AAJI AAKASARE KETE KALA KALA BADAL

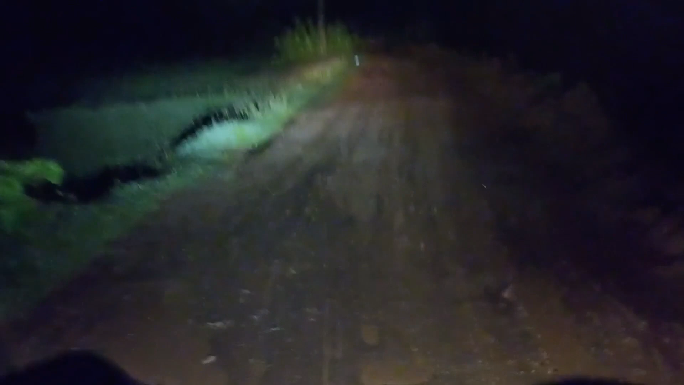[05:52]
ମାନେ ଡେଞ୍ଜରିୟସ୍ ରାସ୍ତା ପୁରା ଅଲଗା ପ୍ରକାର କାଦ ପକା ଖସୁରୁଛି ମାନେ ତ ଏବେ ଉଦଳାରେ ଅଛି